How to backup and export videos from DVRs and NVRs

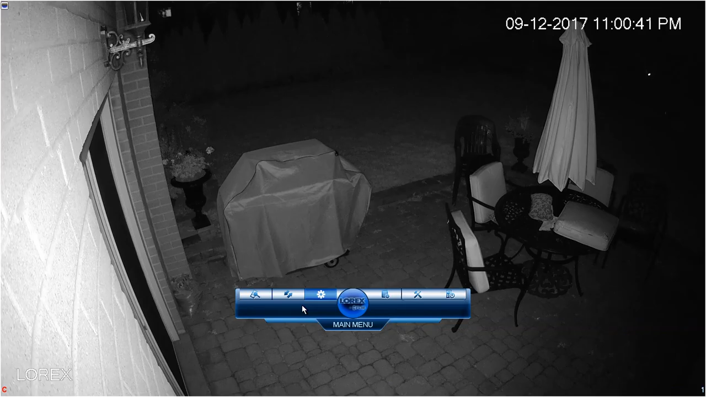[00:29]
Find the backup icon and launch the backup tab.
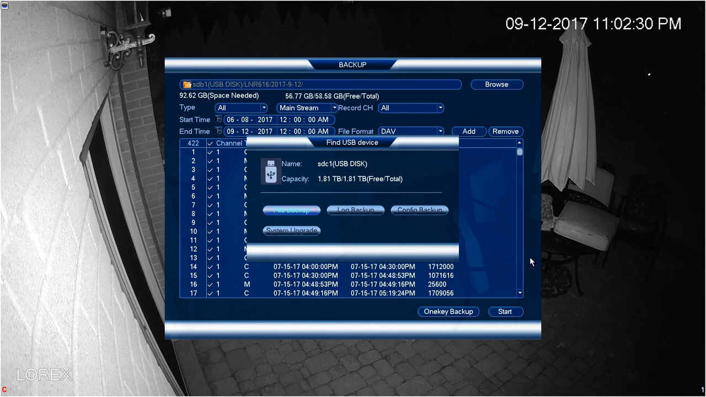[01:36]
Once the drive is plugged in the Lorex NVR automatically finds the device giving you the available storage and the total storage of the drive.
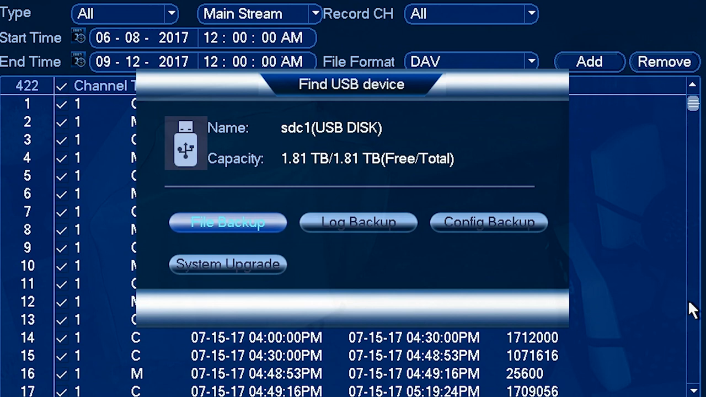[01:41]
In this case we are using a 2TB hard drive. Once we choose file backup or one key backup the estimated time to complete the backup is indicated at the bottom of the menu.
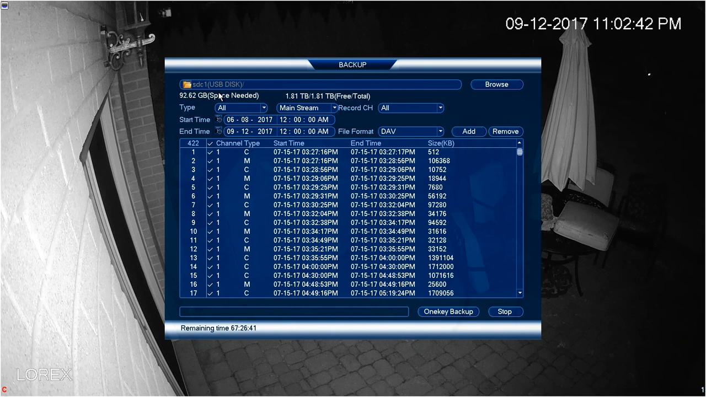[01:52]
It could take some time to do this full backup selected. In some cases you may want to do this overnight.